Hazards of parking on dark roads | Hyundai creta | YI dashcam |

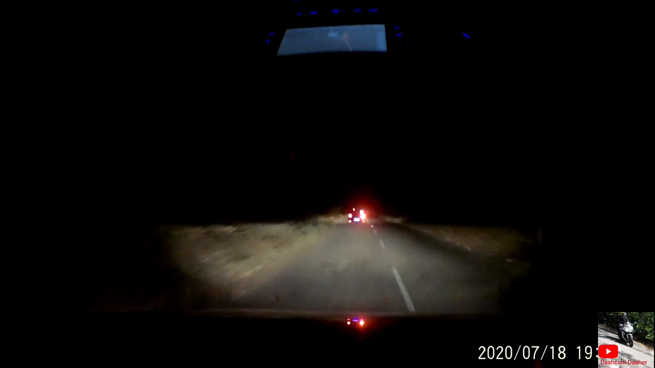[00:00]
Hi friends, welcome again for another edition of road safety and driving tips. Today let's see the ill effects of parking and roads where there are no lights.
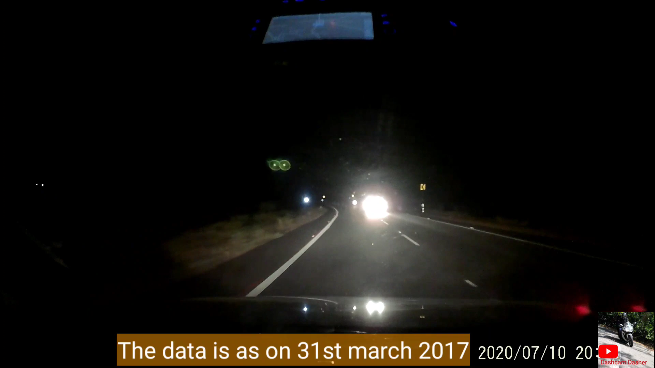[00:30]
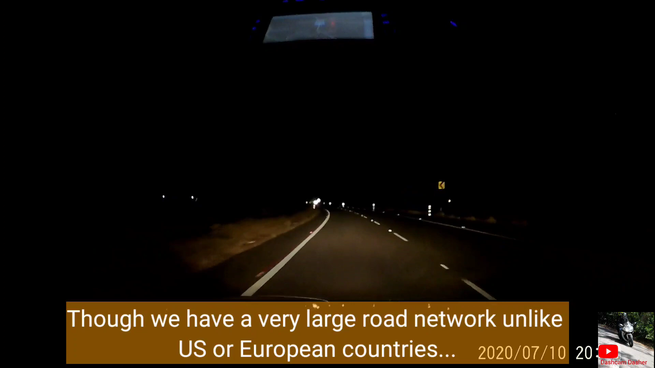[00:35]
Though we have a very large road network, unlike the US or other European countries, our roads do not have street lights. Even our national highways do not have lights other than big cities. The road you are seeing above in this video is a state highway and it is almost completely dark.
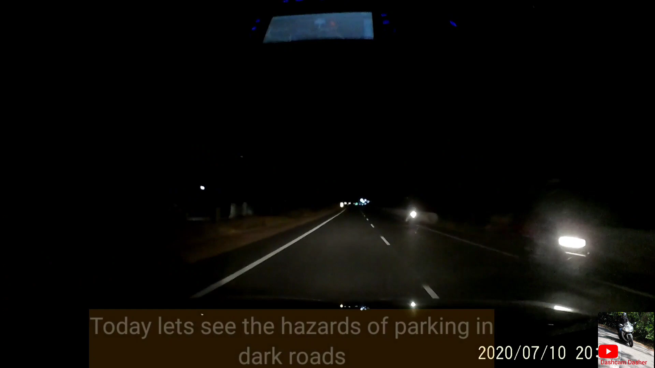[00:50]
Today let's see the hazards of parking in such dark roads. First let me show you two different clips showing two different scenarios of what to do and what you should
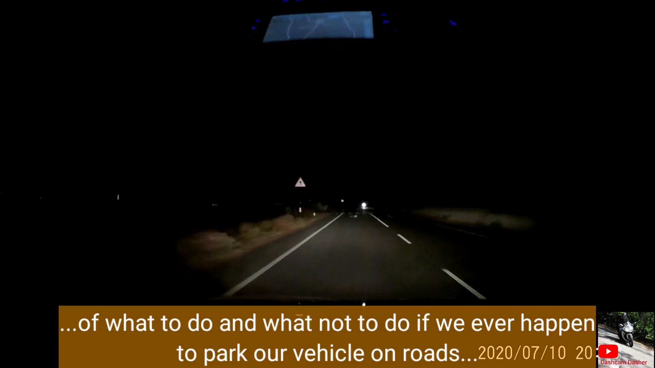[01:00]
not do if you ever happen to park your vehicle on a road without any illumination. Let's see clip one first. I was going back home and I was about to execute a normal overtake and then this happened. A muppet was parked on the right side of the road without any warning or light whatsoever.
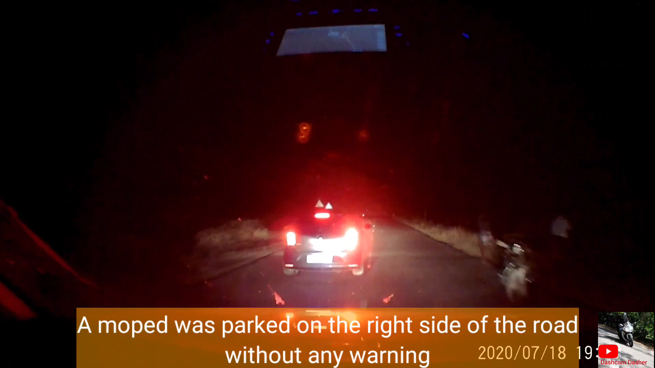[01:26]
If not for the good headlights of my car, I could not have noticed the muppet parked there.
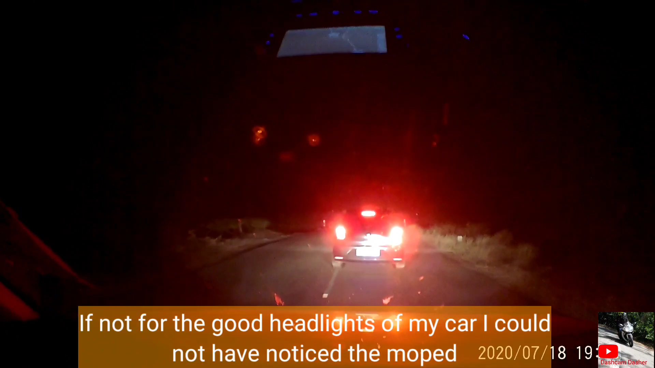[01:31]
So what's wrong here?
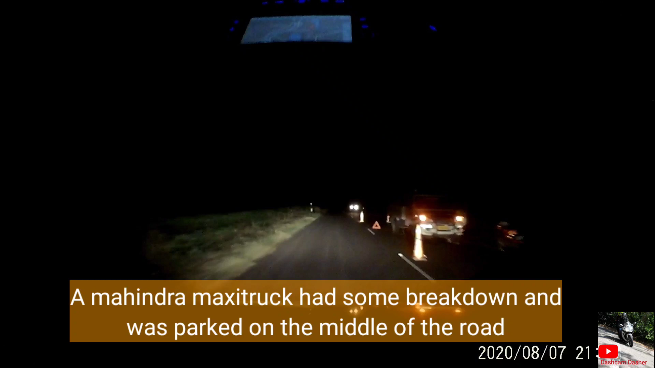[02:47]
A Mahindra maxi truck had some breakdown and was parked on the middle of the road. The hazard warning light was on warning other drivers that a vehicle is parked on the road. Also, the driver has kept a lot of warning reflectors around the vehicle so that the other drivers can have a safe distance between the parked vehicle.
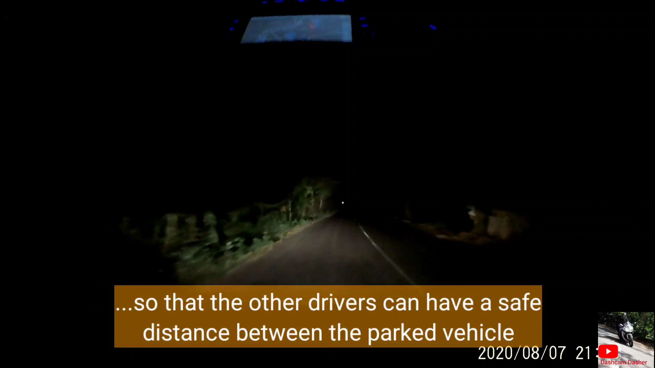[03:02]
As you can see, this road also doesn't have any light and is dark. Though the road is dark, I could see the parked vehicle from a long distance.
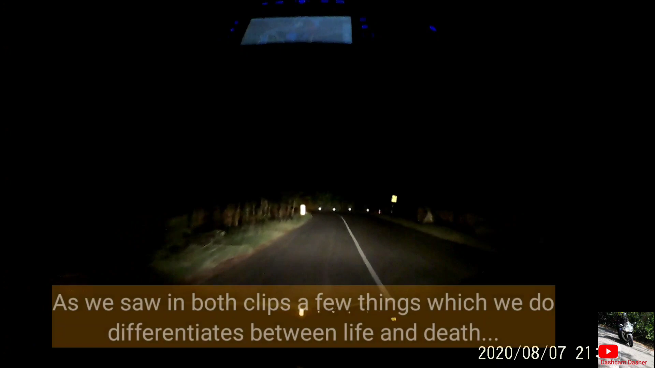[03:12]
As we saw in both the clips, a few things which we do differentiates between life and death on our roads. What we have to do in such situations is always make yourself visible to other drivers on the road. Happy motoring to all. Stay tuned for more videos. Press the subscribe button and click on the bell icon for more videos.